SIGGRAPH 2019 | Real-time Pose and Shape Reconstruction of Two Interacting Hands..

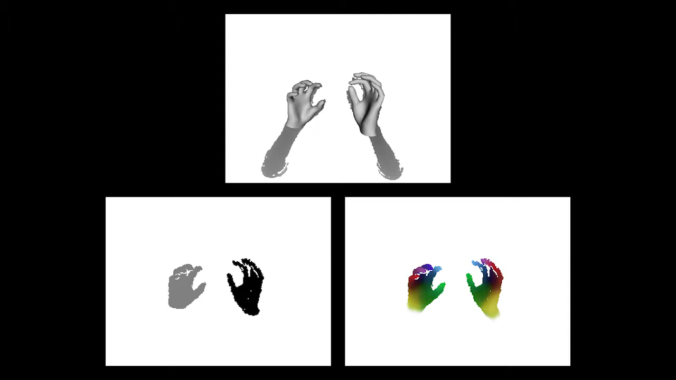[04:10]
The con-predictions are essential for our algorithm. Here, the index finger is erroneously predicted as middle finger, which degrades the final result.